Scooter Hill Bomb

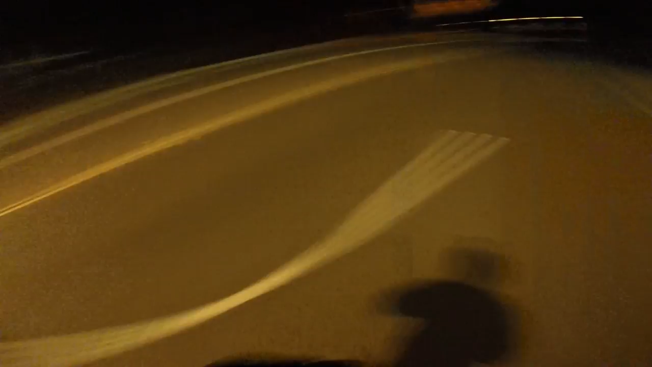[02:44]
No holes, no holes, come on, no holes, because I can't see. Oh, there's a car. Oh, okay, it's just that one. All right, here we go. Faster, faster, faster. All right, fast part's coming.